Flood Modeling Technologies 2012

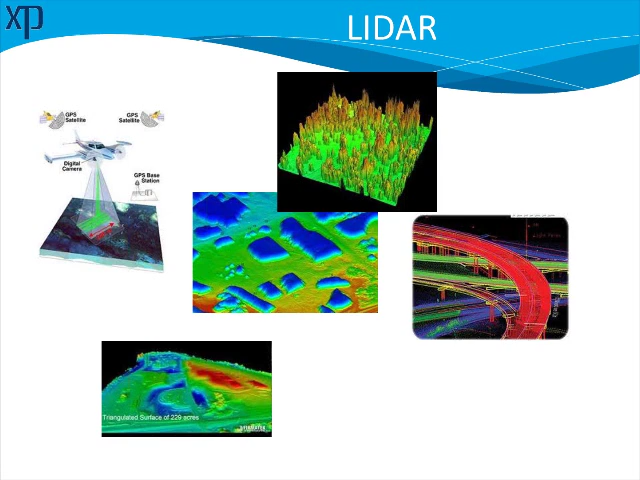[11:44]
of course, never be blindly used. Now we have enormous amounts of point data to the degree that we can see the definition and resolution just from this amount of information that we've never been able to see before. It has been used for, of course, transportation projects and flood studies where they use this to actually get an approximation of finished floors, finished floor elevations for homes. The data has become more and more plentiful. How does it fit into our model is the question.